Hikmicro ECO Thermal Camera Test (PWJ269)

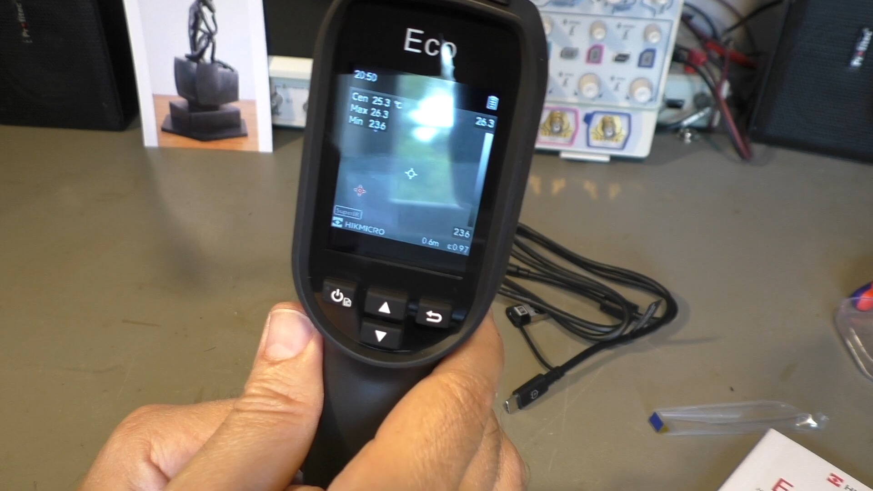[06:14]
So we have now a black and white image. I think normally the
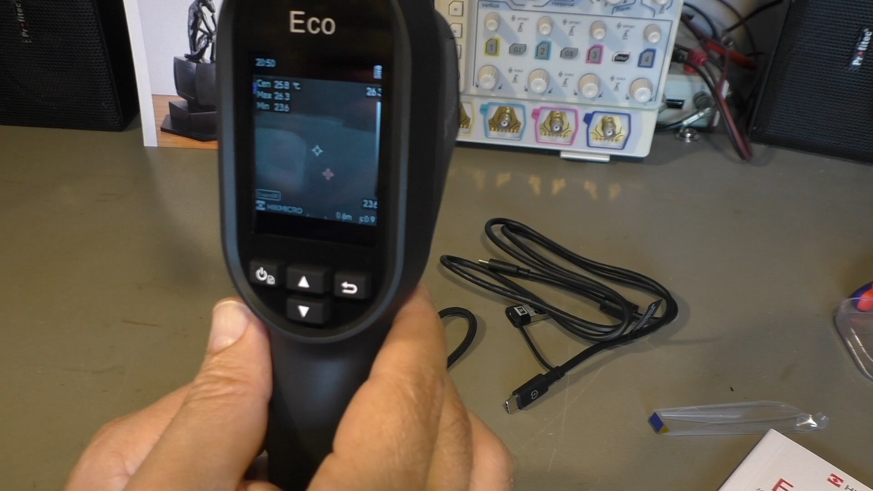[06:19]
black and white images are a little bit clearer. So you can see better what you're looking at. But for the video we go back to the iron. Okay. Okay, so let's shoot a couple of pictures with that.
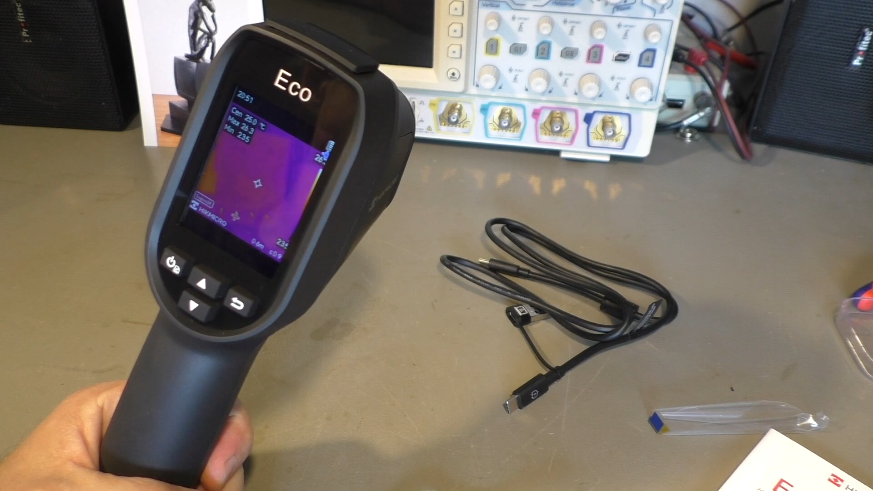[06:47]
See you later. This is my gas stove.
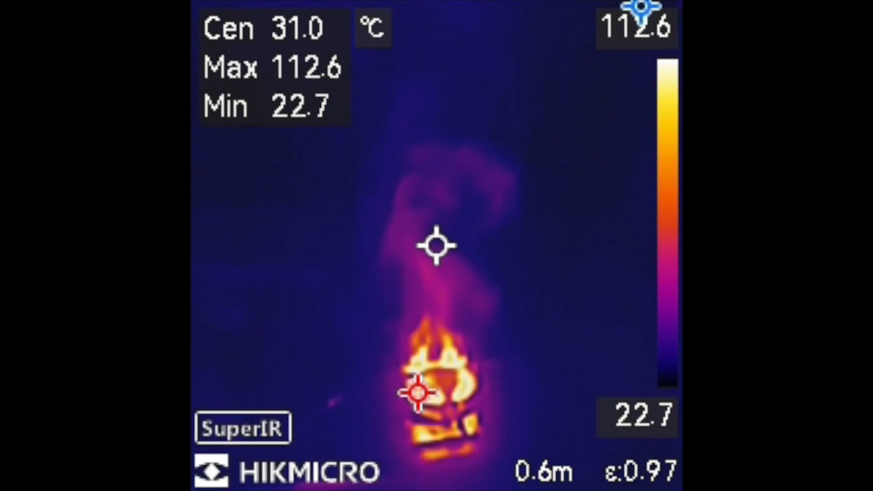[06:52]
On screen: spot 31.0°C, max 112.6°C, min 22.7°C
You can also see the hot gases that rise from the flame. That's something you normally don't see. There is no smoke or something. That's the same, but the gas turned off.
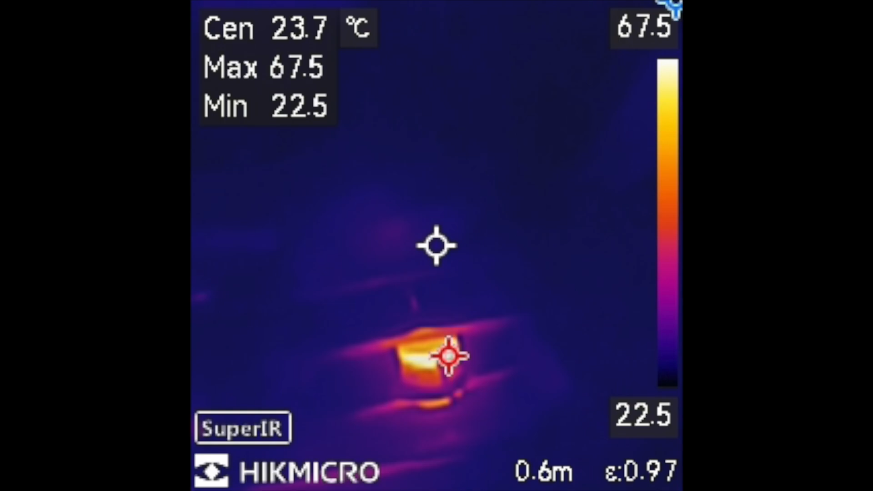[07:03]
On screen: spot 23.7°C
That's the residual heat of this burner. And this is cold water with hot water running into the basin here.
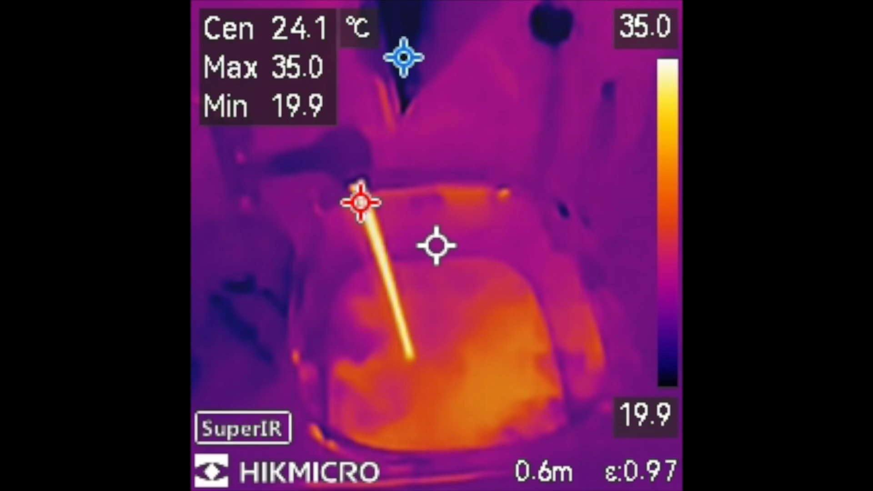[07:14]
On screen: max 35.0°C, min 19.9°C
And the next image is hot water with cold water running into it. And yeah, the images are not bad, so you can see it's only 96x96 upscaled,
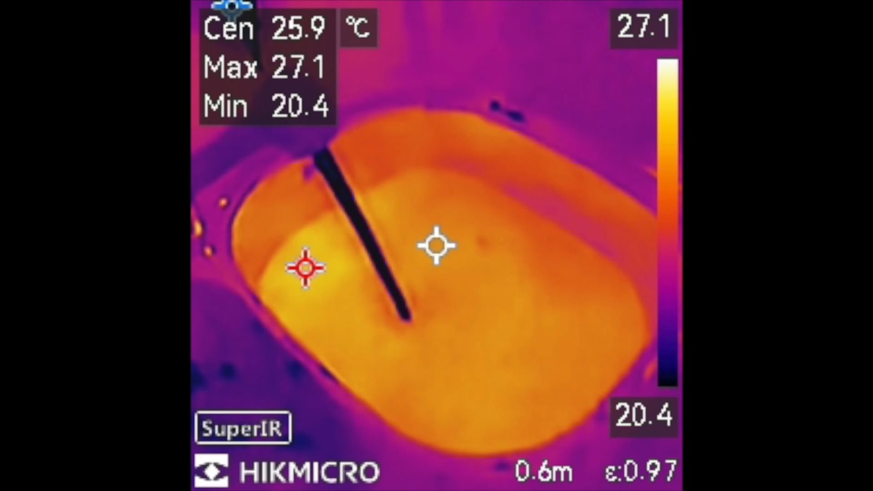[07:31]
but yeah, not too bad at all.
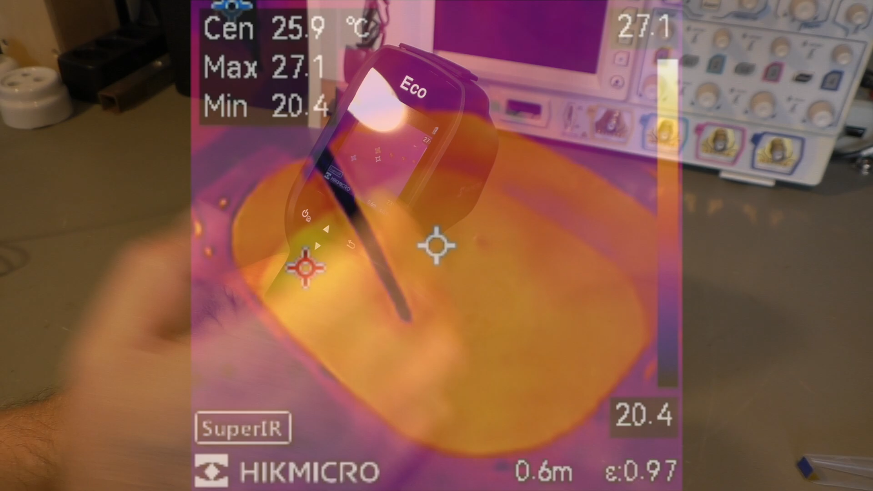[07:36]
After seeing the images, I found some interesting features of the camera.
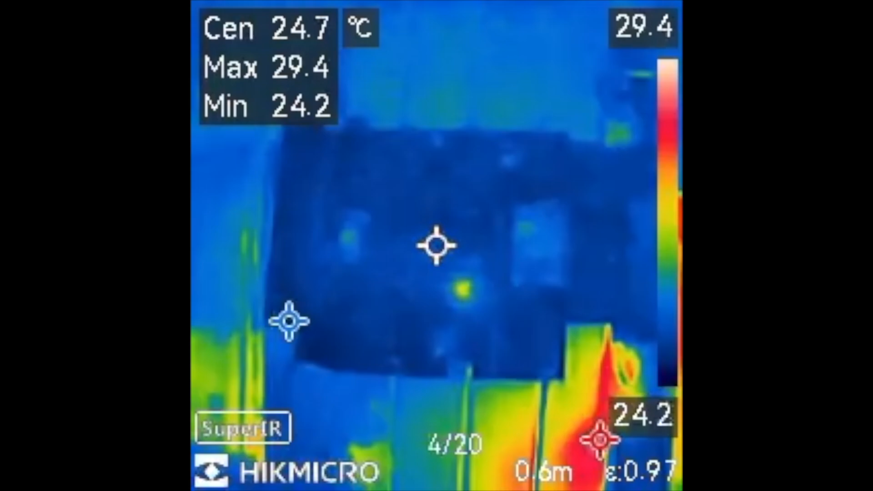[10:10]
On screen: spot 24.7°C
And that's a blue SCSI board with an Arduino Nano.
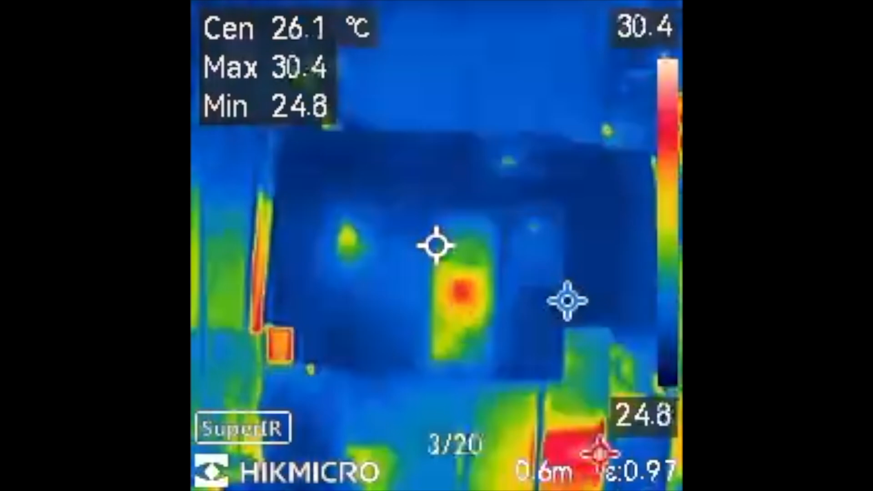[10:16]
On screen: spot 26.1°C
Also, interval, 2 seconds, about 20 pictures.